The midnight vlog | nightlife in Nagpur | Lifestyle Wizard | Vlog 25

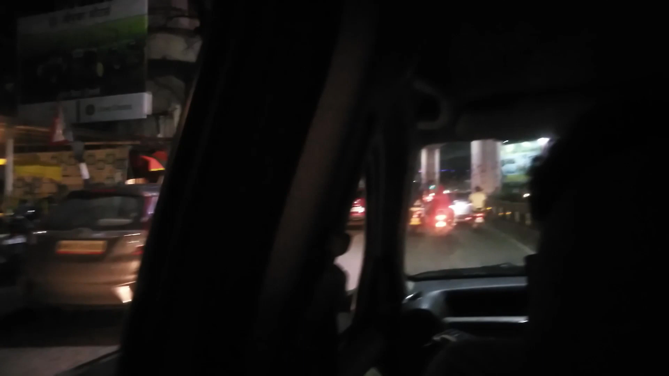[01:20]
रात के 9:15 हो चुके हैं और सदर के ट्रैफिक में फिर से फंसना चालू।
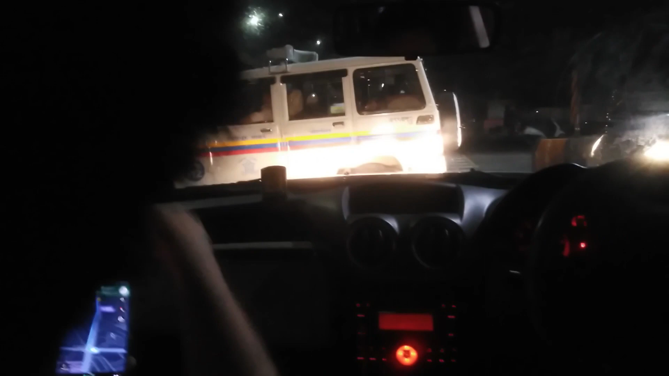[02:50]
पुलिस वालों के वहां से मैं बोल रहा हूँ चूतियों चालो। पुलिस वाले के सामने साले गलत टर्न ले रहा भाई।
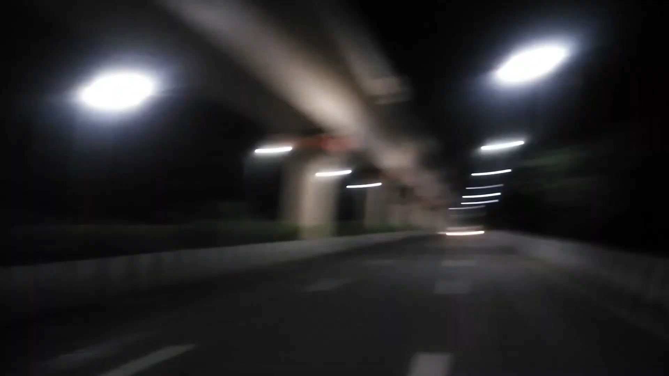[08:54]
क्या बात है, जस्ट इधर से जस्ट पीछे में एयरपोर्ट है और हम लोग यहाँ खड़े हैं।